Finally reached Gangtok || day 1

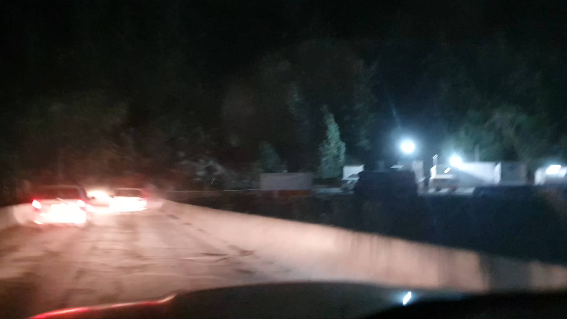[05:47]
रोड का हालत देखिए, साइड का हाल देखिए। ये हमारा भैया है, बहुत अच्छा चला रहे हैं गाड़ी।
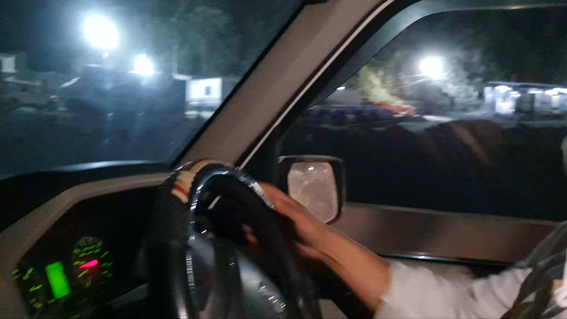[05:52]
हालत देख लीजिए, गाड़ी कंटिन्यू गाड़ी ही चल रहा है।
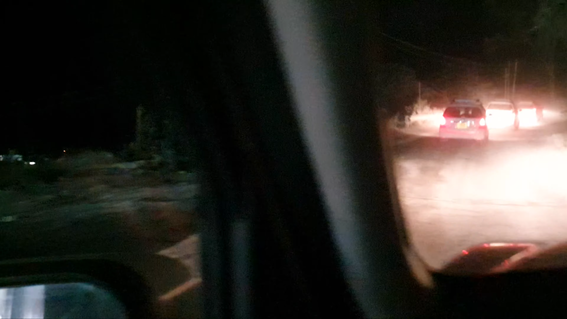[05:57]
ये सिक्किम बॉर्डर बहुत सुंदर लग रही है, और गाड़ी के अंदर लाइट नहीं है, तो इसलिए बैक कैमरा से जो बाहर वाला सीन है ये दिखा रहे हैं आप लोगों को।
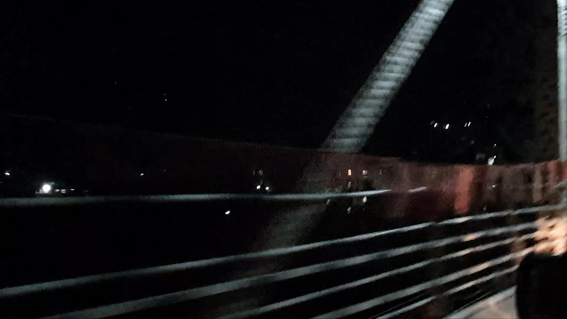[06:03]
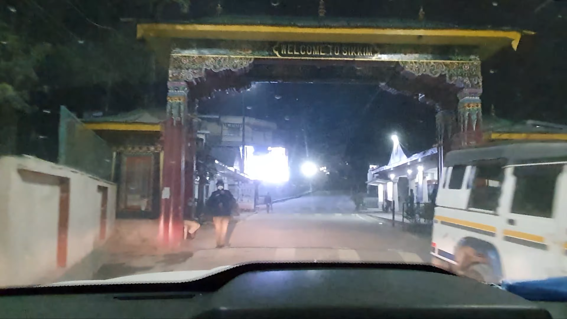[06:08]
तो ये सिक्किम का जो एंट्रेंस है, हम लोग आ चुके हैं गैंगटॉक में, और ऊपर में है हमारा जो होटल।